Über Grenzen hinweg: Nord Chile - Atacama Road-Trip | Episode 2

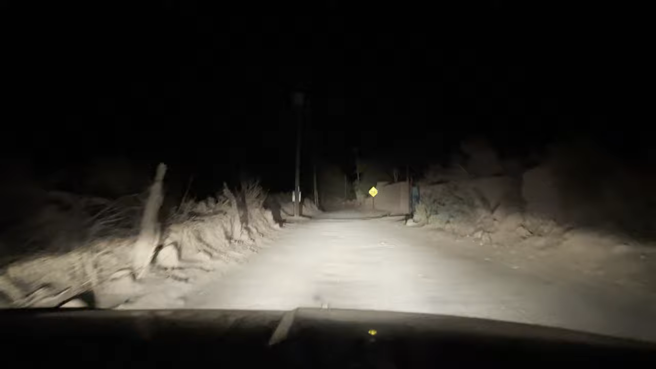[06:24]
Nachts sind wir mit dem Auto in einen dunklen Ort gefahren, um den Nachthimmel anzugucken.